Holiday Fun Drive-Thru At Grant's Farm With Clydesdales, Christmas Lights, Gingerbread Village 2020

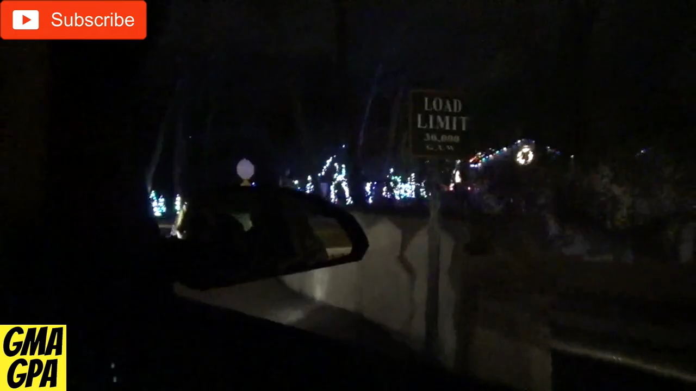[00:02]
Okay so here we go into Grant's Farm.
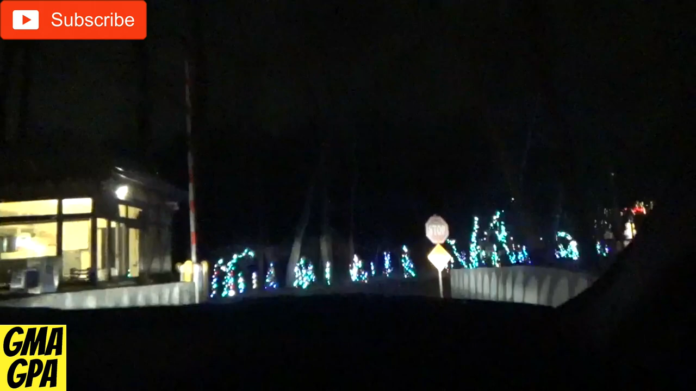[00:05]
Oh look at the giant snowmen. It says for holiday cheer turned 90.3. That's a giant frosty.
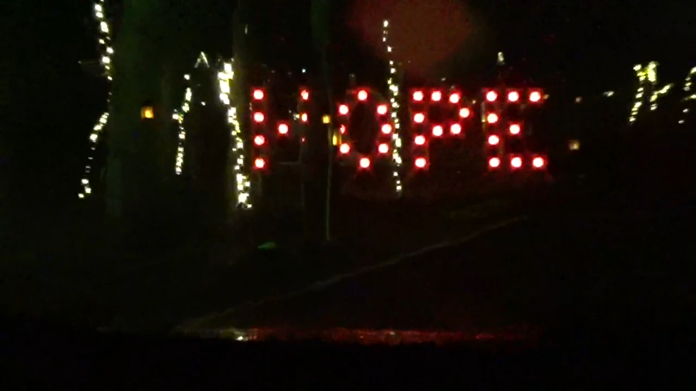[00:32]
So now we're coming up on a building.
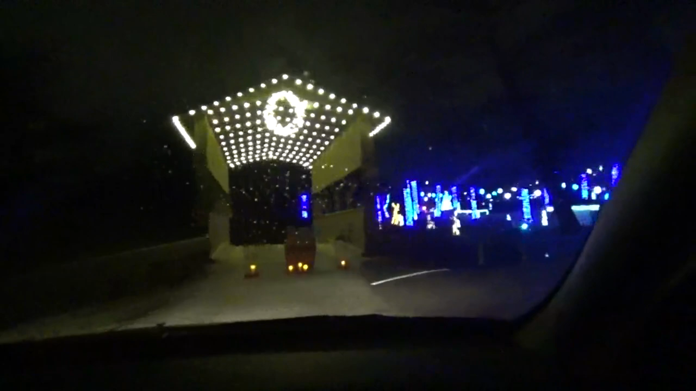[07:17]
Oh yeah. Now we're coming into the land of a winter wonderland with all the blue everywhere.